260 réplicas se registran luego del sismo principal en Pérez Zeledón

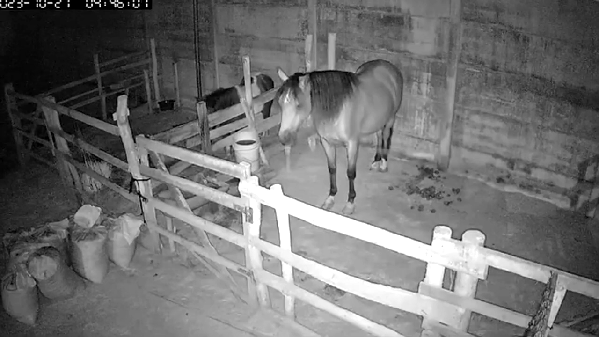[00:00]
Cámaras de seguridad captaron el momento del sismo de 5.4 grados que tuvo Epicentro en Rivas de Pérez Celedón a las 4.45 de